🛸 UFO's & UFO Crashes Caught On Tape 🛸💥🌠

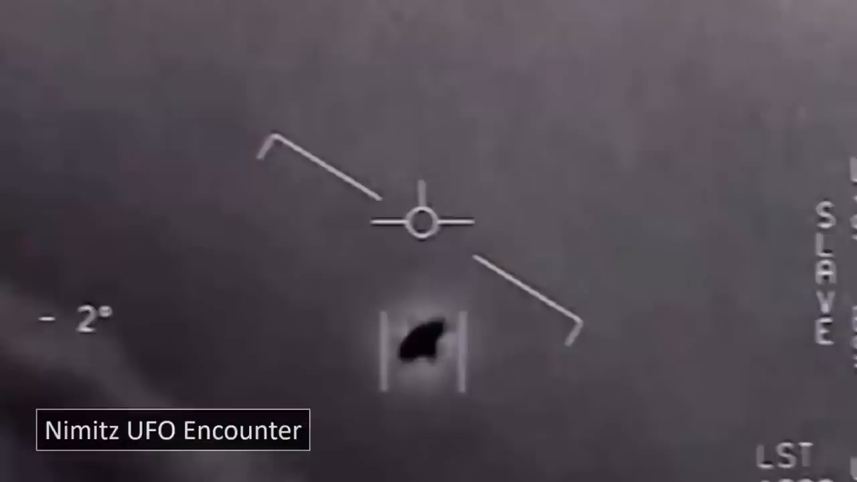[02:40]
due to them never having encountered such a signal before. It didn't strangely match any given off by any known modern aircraft. Jet fighters were subsequently deployed to the UFO's location.
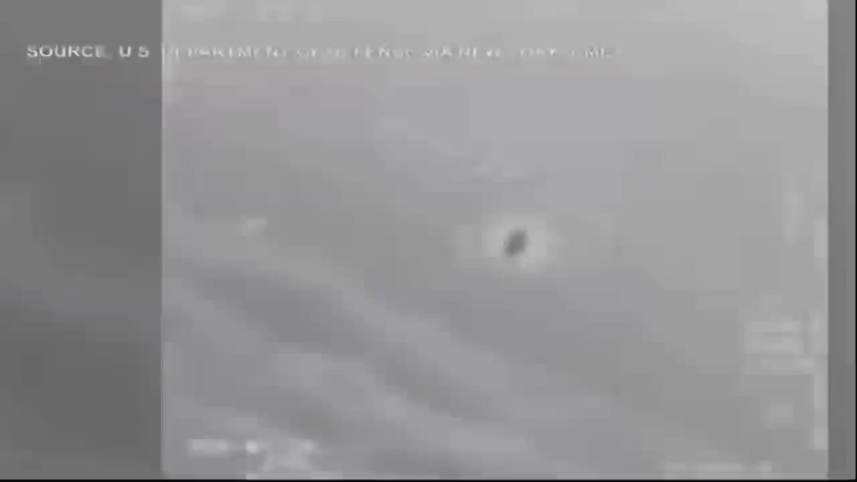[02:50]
These fighters buzzed the craft, successfully capturing footage and telemetry of the unknown object.
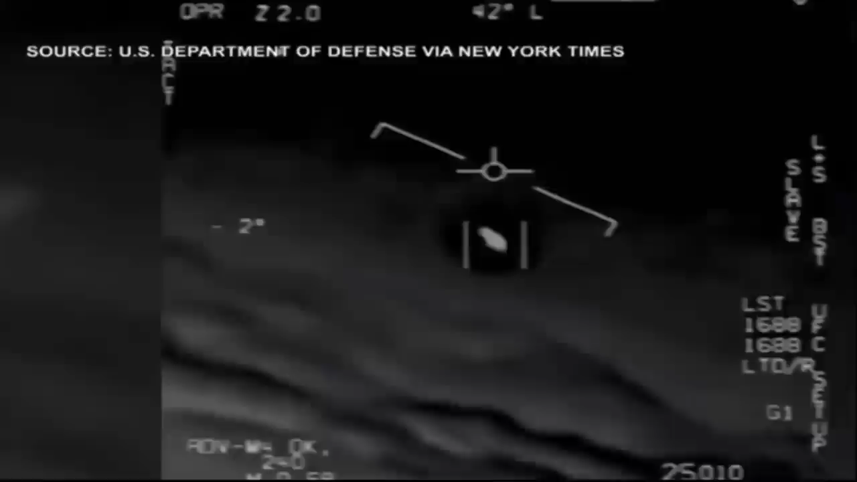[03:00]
One of the jets in particular succeeded in recording substantial, compelling, and as yet unexplained maneuvers. In 2017, the government released a number of recordings of the encounter.
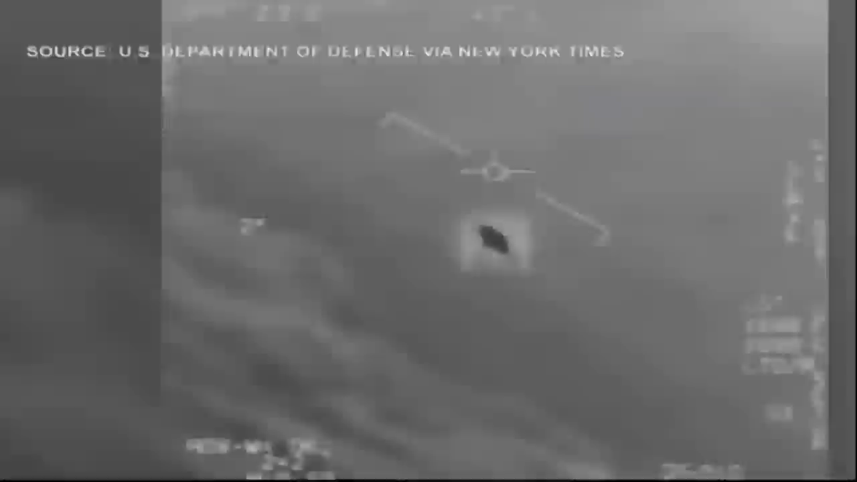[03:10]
To the public, however, it seems that this so-called disclosure was anything but. Five Navy veterans recently spoke to the Popular Mechanics franchise,
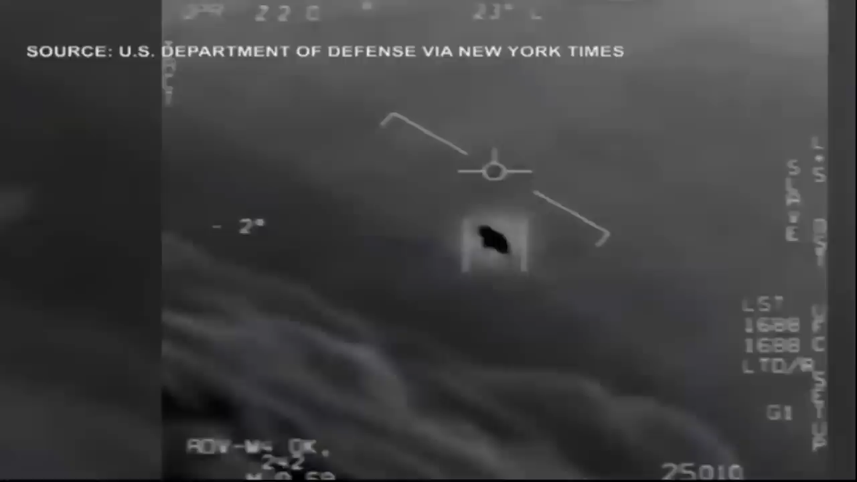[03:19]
where they subsequently dropped this bombshell. They told all regarding what they experienced at the time.
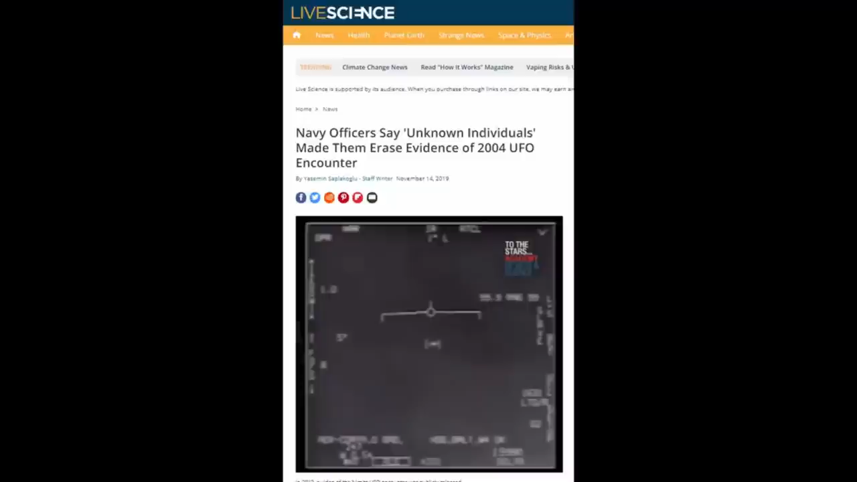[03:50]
The UFO became known as Tic Tac because of its shape, yet due to this confiscation of data by this unknown group, who, not only had they never heard of, but seemed to carry near-limitless superiority of the military operations. They rarely spoke of the incident.
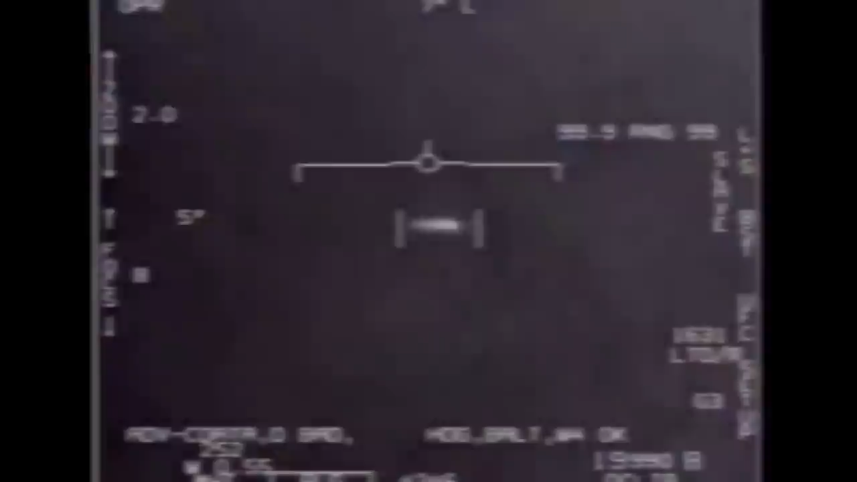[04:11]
They further claimed that the so-called Tic Tac gave off a phosphorous glow at night and would dart around in various directions, said one of the veterans, Gary Voorhees, who looked at the object through binoculars on the ship.
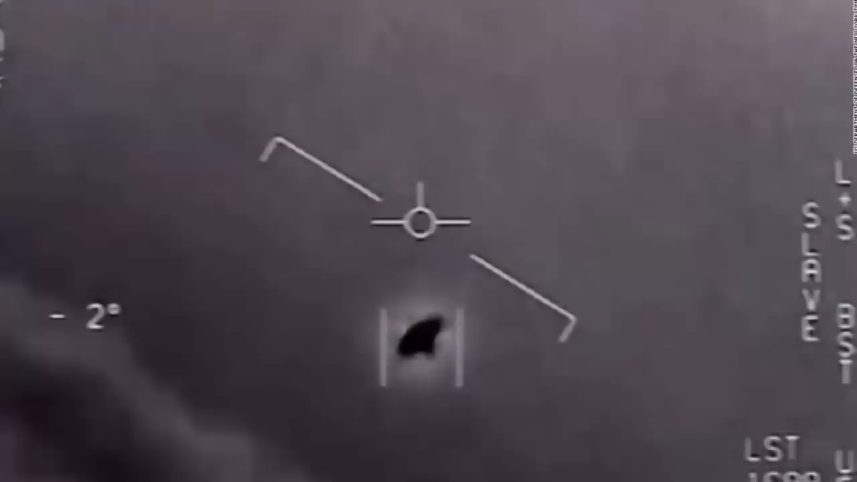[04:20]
Why did men in black take control of the data surrounding this UFO? What is it that they are hiding? Was Tic Tac a real UFO, built and sent here by an ancient civilization in another galaxy? We find the details surrounding this encounter highly compelling.